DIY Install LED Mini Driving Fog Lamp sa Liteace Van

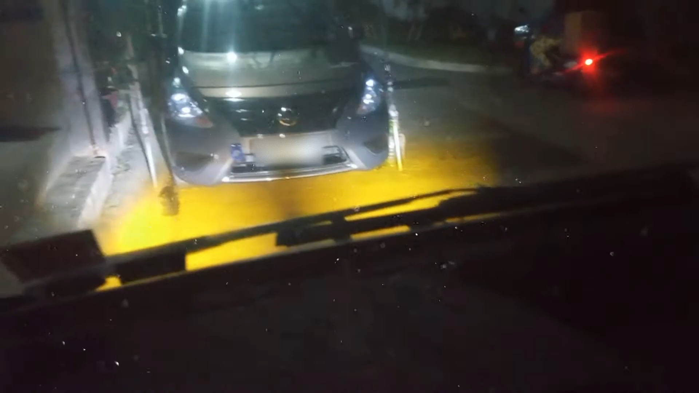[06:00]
Ganito naman sya kaliwanag from the inside. And of course, kapag kasama yung headlight. Let's look at it from the outside.
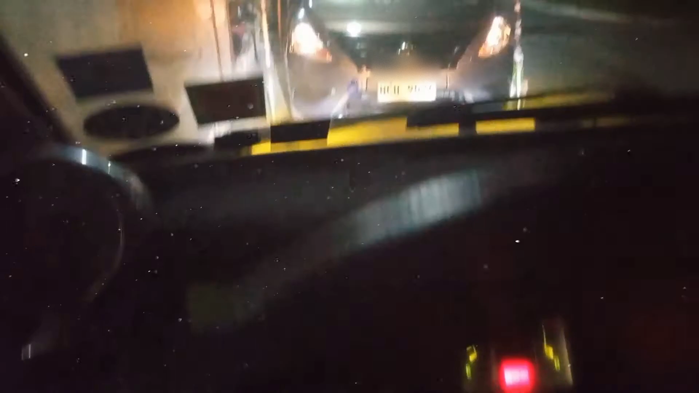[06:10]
Ayan. Yung ating headlight ay stock halogen.